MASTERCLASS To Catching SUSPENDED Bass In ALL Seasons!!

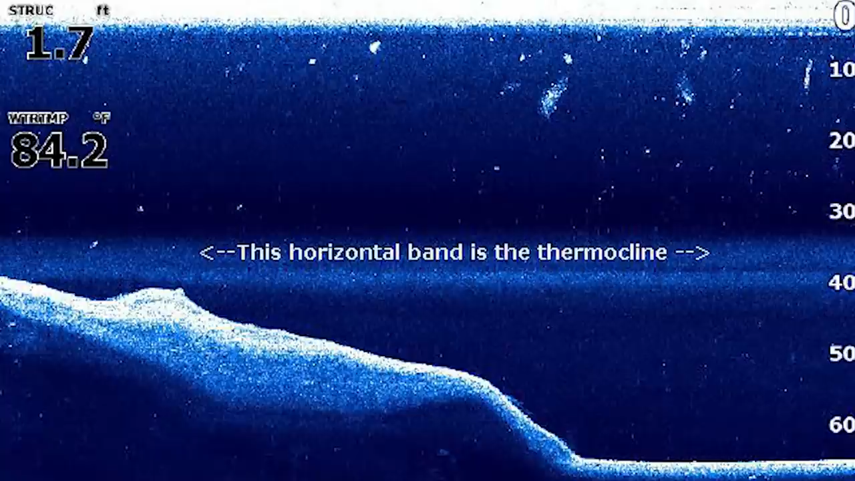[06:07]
On screen: water 84.2°F
It is usually a thick band, almost looks like interference or a ton of bait fish.
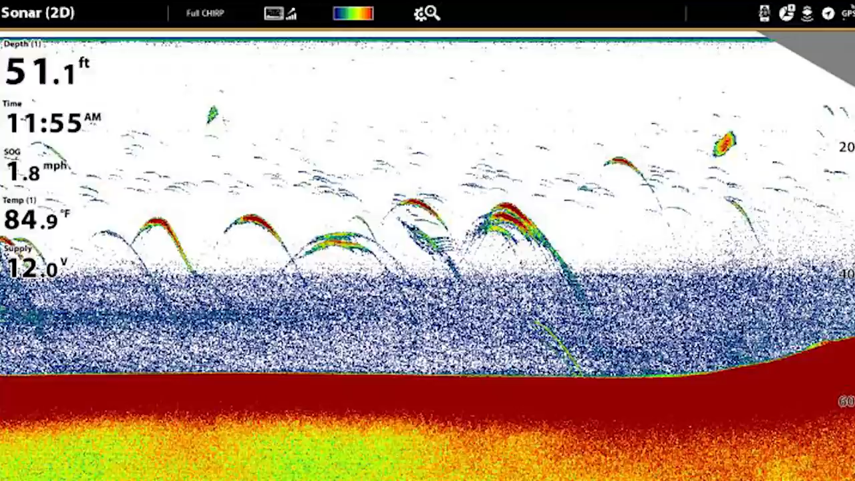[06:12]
On screen: depth 51.1 ft, water 84.9°F, speed 1.8 mph
That's usually what the thermocline is. A few key things about the thermocline.